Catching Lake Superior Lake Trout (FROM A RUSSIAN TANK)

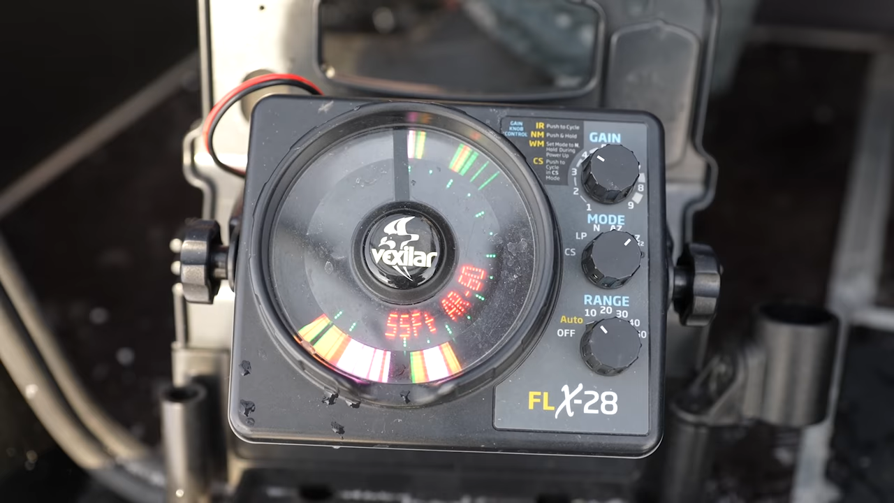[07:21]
So you can see on the screen here, we got the 12-foot zoom on the left, whole water column on the right. And I'm fishing right in the bottom here in 55 feet.